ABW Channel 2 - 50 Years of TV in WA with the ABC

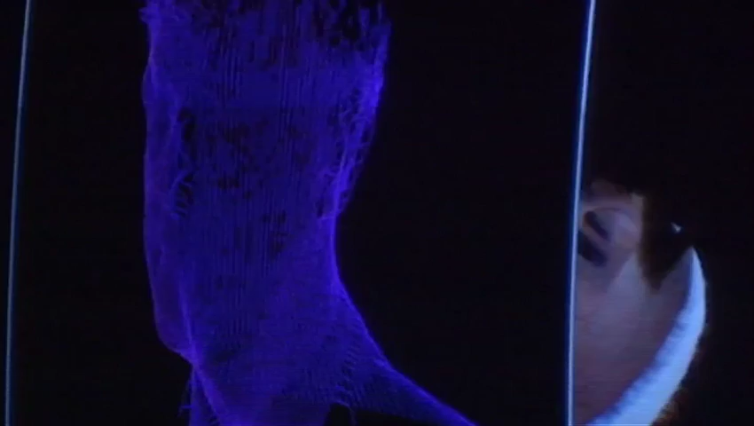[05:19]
A laser light orbits the object, in this case my head, and reads the terrain.